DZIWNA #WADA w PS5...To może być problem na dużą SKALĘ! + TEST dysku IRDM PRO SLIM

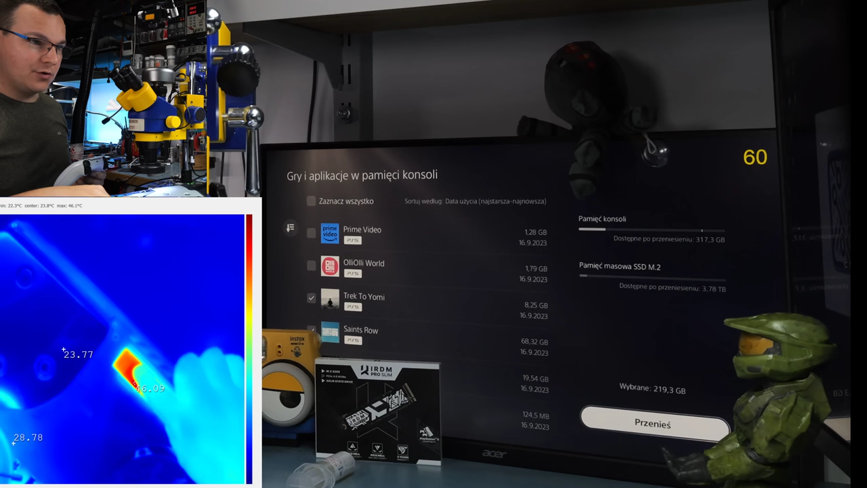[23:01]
Termowizja odpalona i zobaczcie, bez kopiowania dysk już łapie w granicy 50 stopni. Oczywiście najbardziej nagrzewa się co? Kontroler. No to cóż, rozpoczynamy kopiowanie. Przenieść, cyk. I on daje tutaj w prawo, ok.
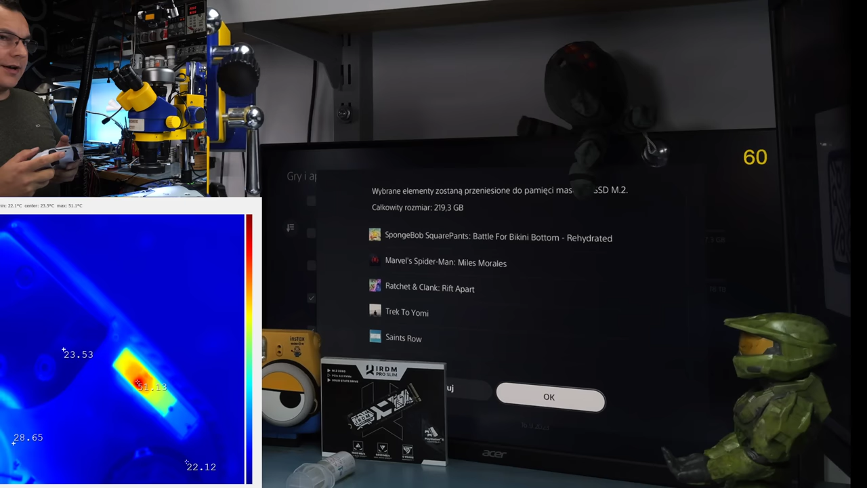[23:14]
I sprawdzamy na to, co się będzie działo z dyskiem twardym. I prędkość nas interesuje. Przenoszenie. 1 GB na sekundę. 4 giga. O, temperatura już rośnie. 60 stopni. 61, 62. No zobaczymy, ile złapie przy takim kopiowaniu. 219 GB i powiem wam, to już jest zadanie heavy load dla dysku twardego. Szkoda, że PS5 nie pokazuje na bieżąco prędkości faktycznej kopiowanego pliku,
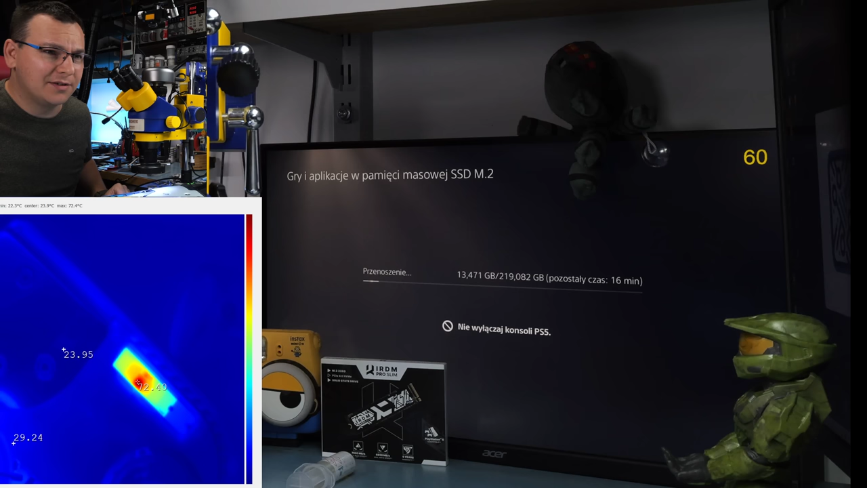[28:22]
Skopiowanie tych danych to te 16 minut, to powiem wam, chyba nie kłamią. Ten czas może być naprawdę sensownie wyliczany. A dysk 73, no trochę to będzie trwało. Myślę, że faktycznie ten dysk może się rozkulać do 80 stopni, ale mimo wszystko to kopiowanie nie zwolniło pod koniec, bo to jest najważniejsze. Jeżeli robimy kopiowanie i widzimy takie 500 mega na sekundę, gigabajt, a nagle robi się cyk,
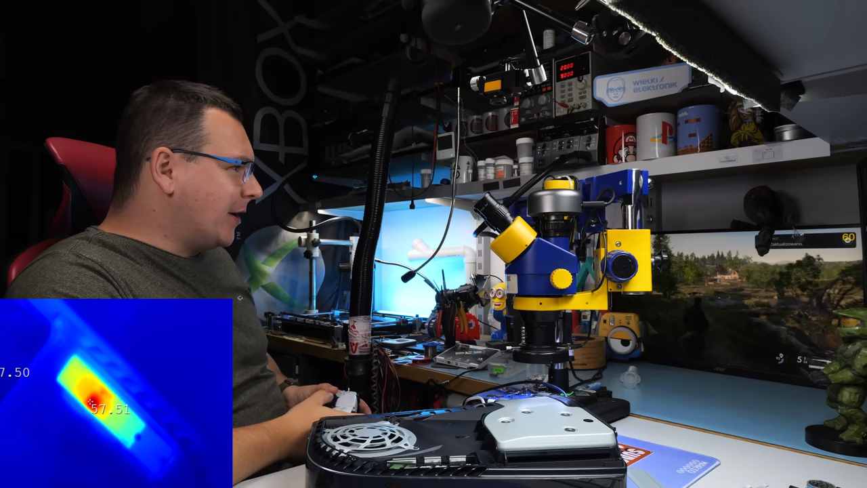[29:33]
Patrzę teraz, jak się nagrzewa dysk twardy grając w grę. Tu jest Sniper Elite. Ja w tą grę nigdy nie grałem. Chodzi się jakimś gościem. Coś tam się strzela. Więc sprawdźmy temperatury. 58 stopni, 59, 60. Nie jest źle. W sumie bym powiedział nawet, że jest bardzo dobrze. bez chłodzenia, coś takiego, no to kurde, spoko, spoko.